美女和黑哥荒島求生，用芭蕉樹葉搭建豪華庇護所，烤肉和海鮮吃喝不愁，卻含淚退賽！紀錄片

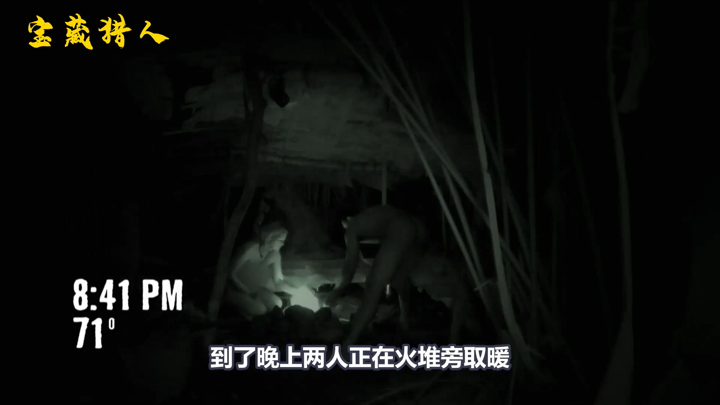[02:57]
晚上两人正在火堆旁取暖结果一只蝎子突然窜了出来但当史蒂夫拿
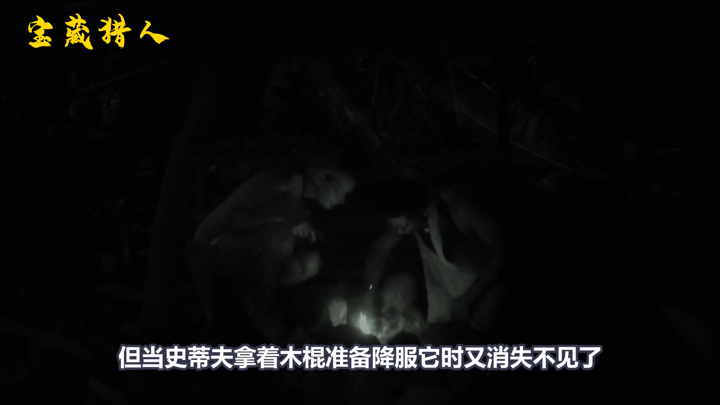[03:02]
着木棍准备降服她时又消失不见了真可惜要是抓到了多少也能吃点
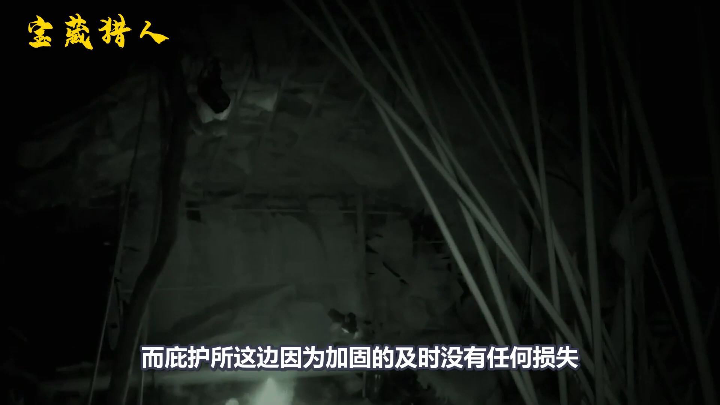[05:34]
何损失不过不出意外的话就出意外了狂风夹杂的雨水直接从
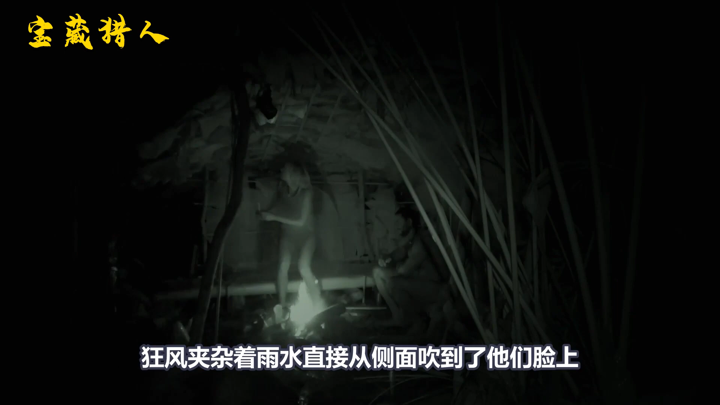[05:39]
侧面吹到了他们脸上好家伙这真是防不胜防啊